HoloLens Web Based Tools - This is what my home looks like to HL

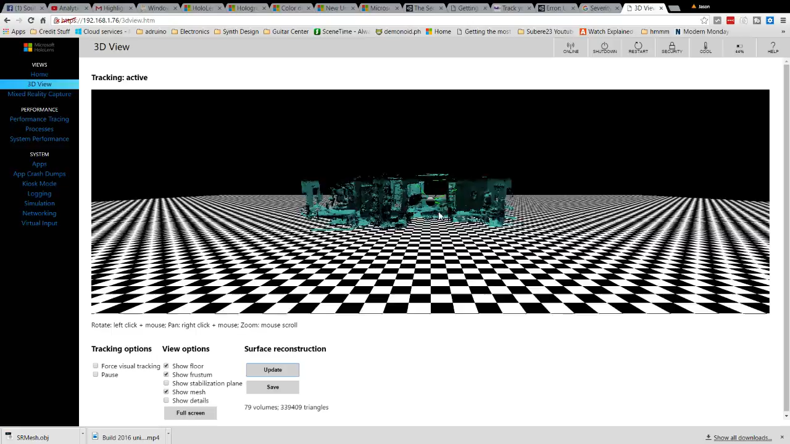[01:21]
But so I've got most of the inside of my house and a little bit of the outside laid out via HoloLens.
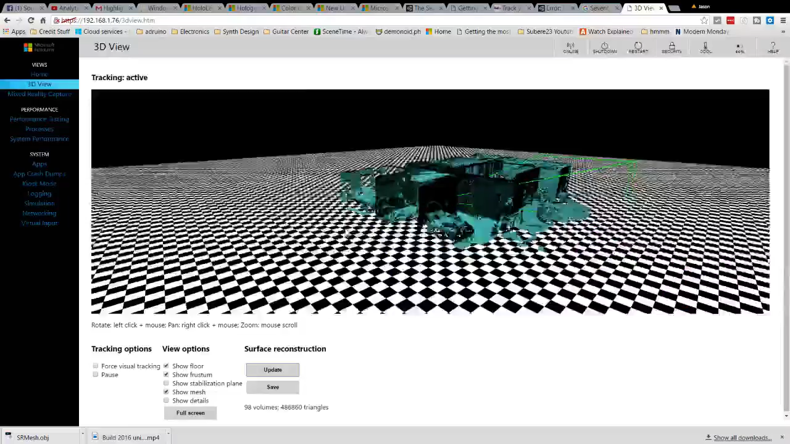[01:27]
And this is what the world looks like to my computer.
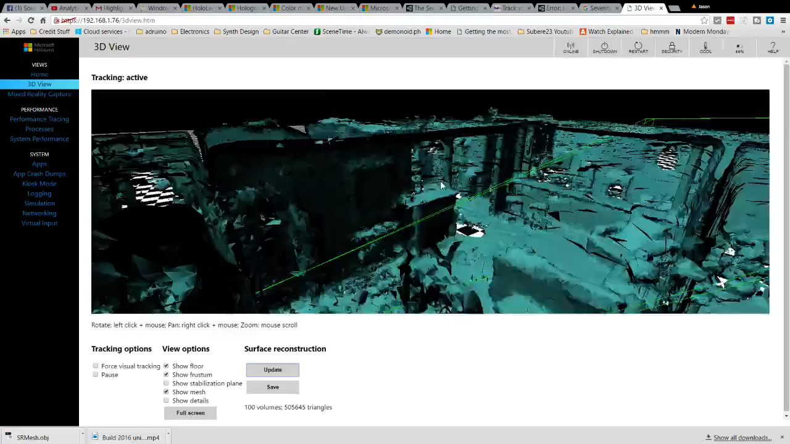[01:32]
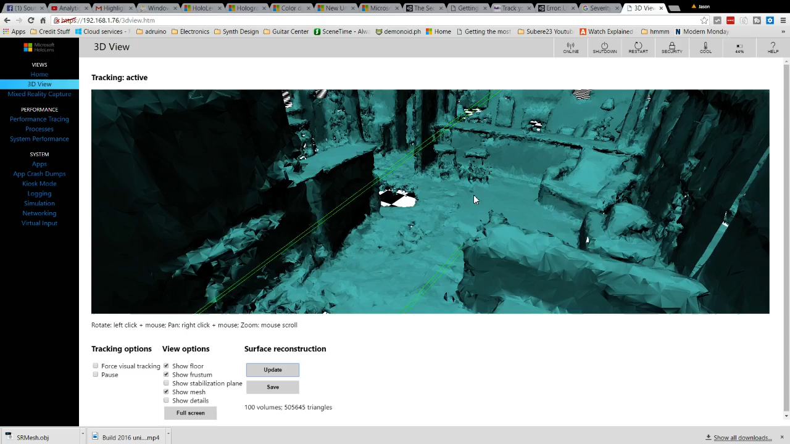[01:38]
Love seat, stools, couch, or sofa.
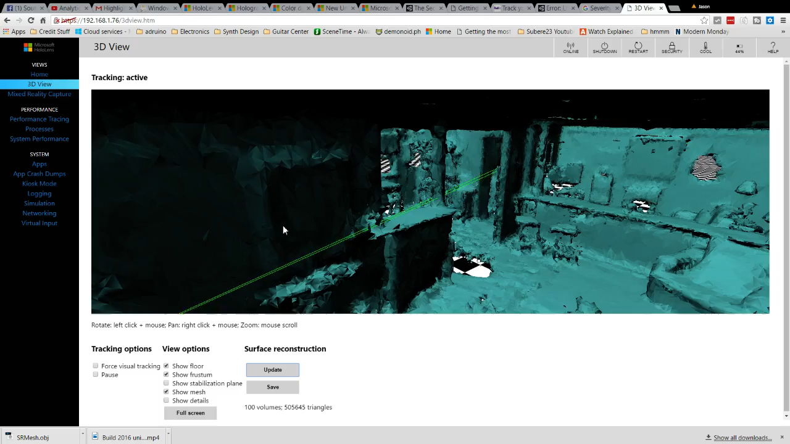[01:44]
It's the kitchen. That's the TV room.
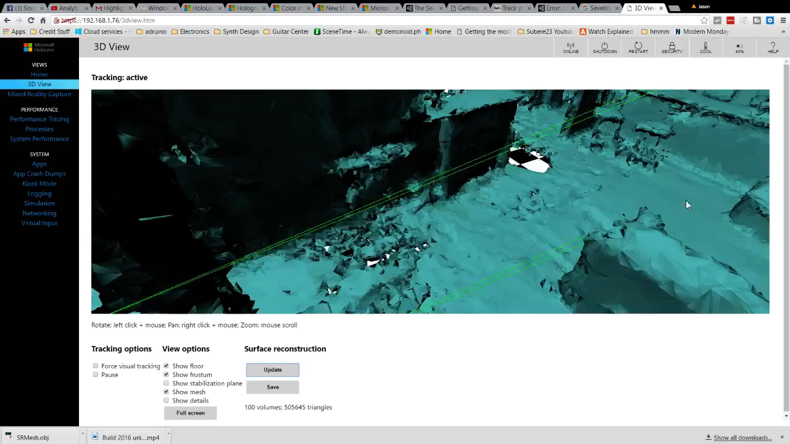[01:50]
But anyways, I just think this is a very cool way of seeing. You can actually see where my dark spots are. Dark spots in windows tend to be blank spots throughout here.
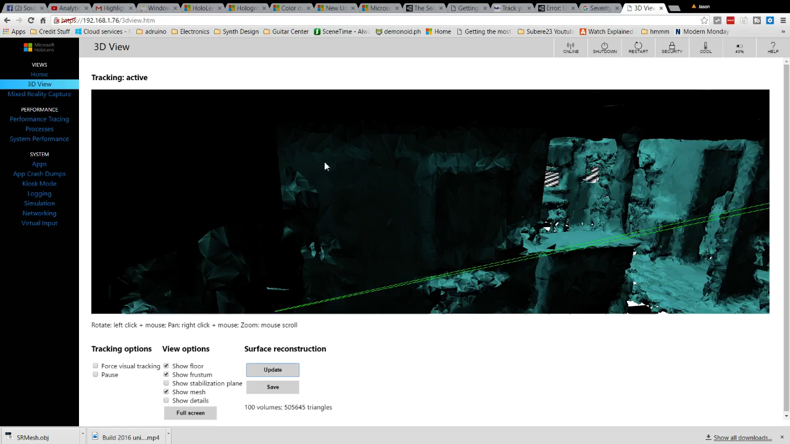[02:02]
And dark spots also can be, or less dark spots are these really jagged areas. At least that's what it appears. I'm still trying to figure out all the triggers of everything.
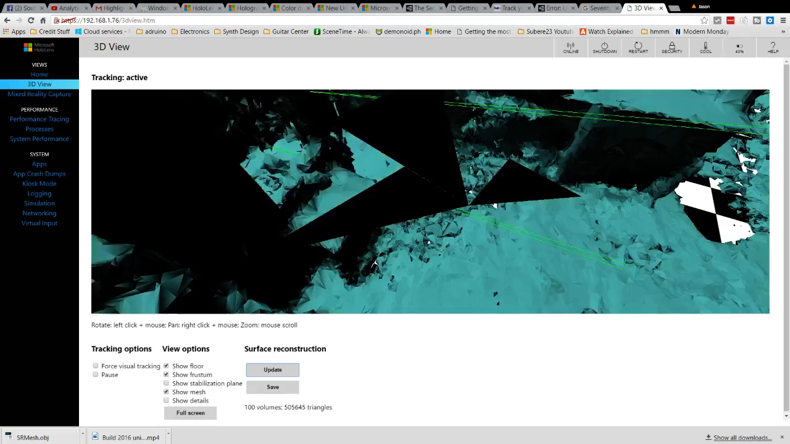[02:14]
Mirrors, it does not like. But I guess that makes sense, doesn't it? There's my front door. And the window's right next to it.